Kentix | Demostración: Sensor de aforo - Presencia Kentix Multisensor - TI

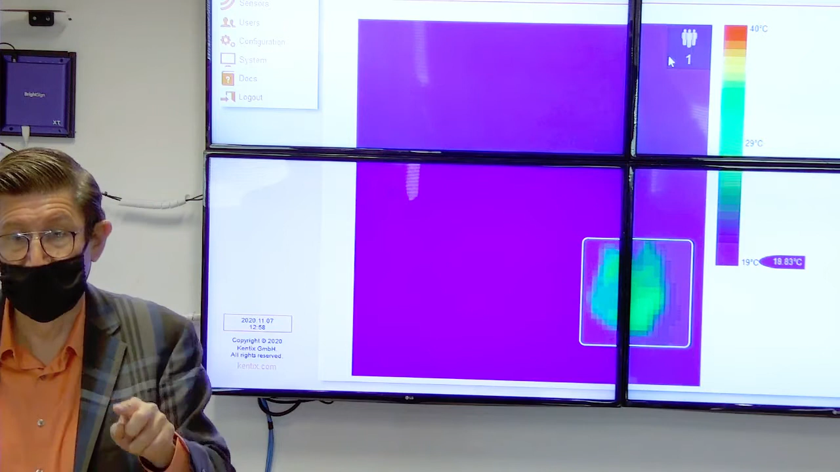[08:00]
On screen: scale top 40°C, scale bottom 19°C
Y luego me voy a mover aquí y sigo aquí.
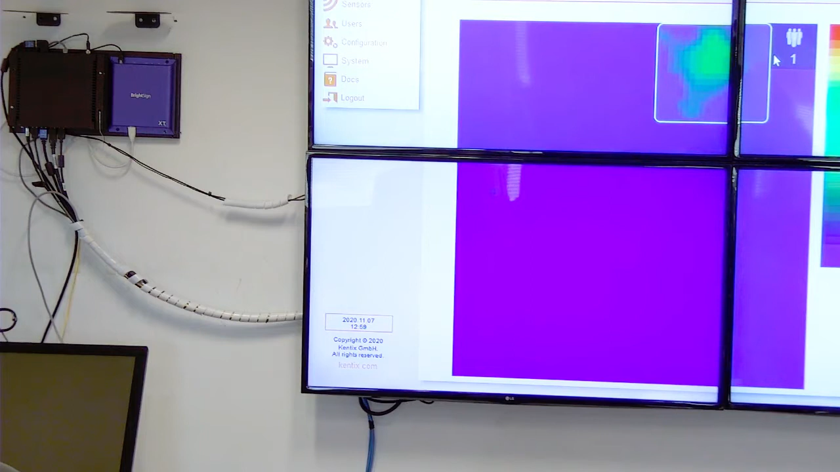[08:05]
Y estoy en el recuadro, me voy a mover hacia la izquierda,
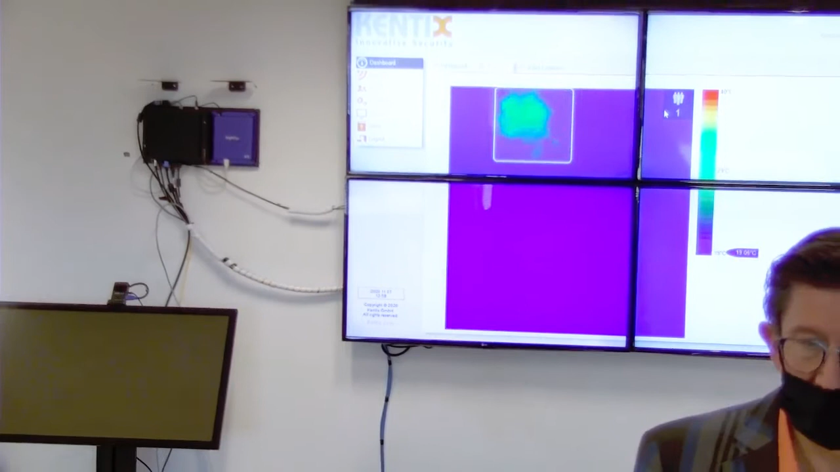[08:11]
sigo en este recuadro y luego me voy a hacer hacia atrás.
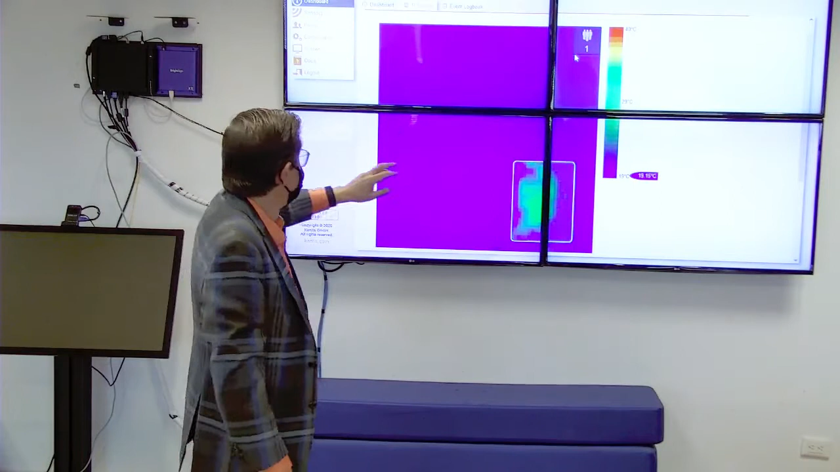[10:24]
Si nos vamos al otro donde tenemos la manita para que veamos que está en verde.
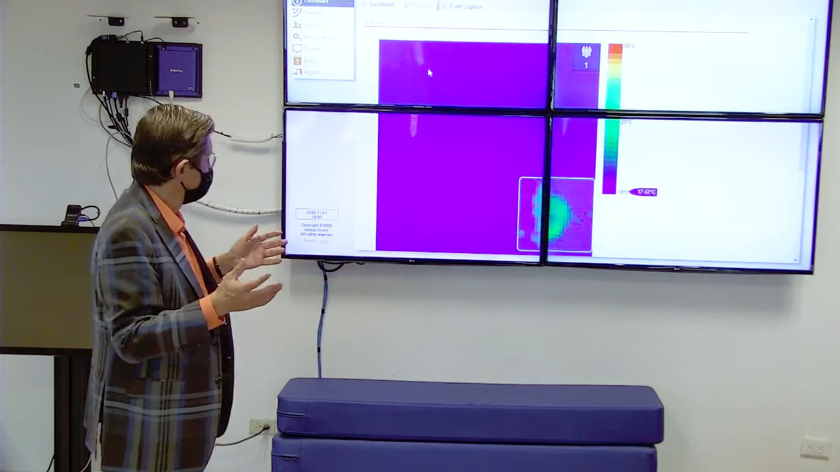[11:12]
Yo me voy a poner en una esquina y él aquí en otra esquina. Y si te fijas, nos vemos a dos.
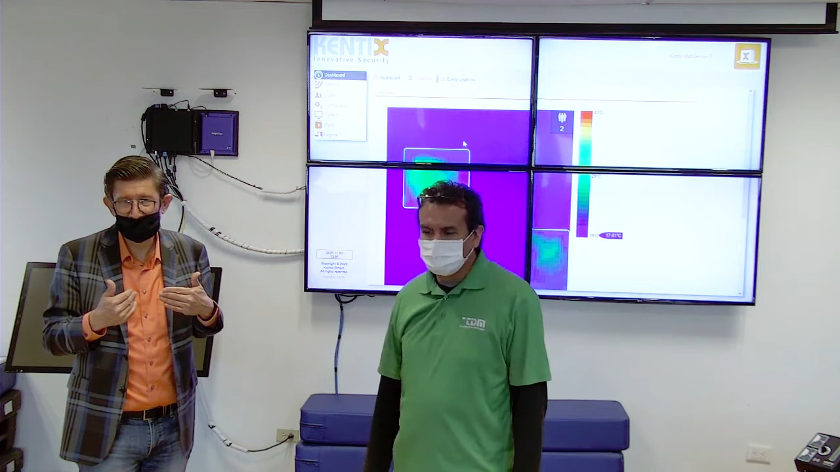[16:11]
Y ahí, tan pronto detectó que rompimos el 1,5 metros de distancia, nos alarmó, ¿verdad? Aquí, ahí nos alarmó. Y ahora le voy a pedir a Carlos que se una aquí con nosotros. Y ahí nos está alarmando. Somos tres, el threshold, el límite son dos, y aquí nos está marcando, ¿verdad?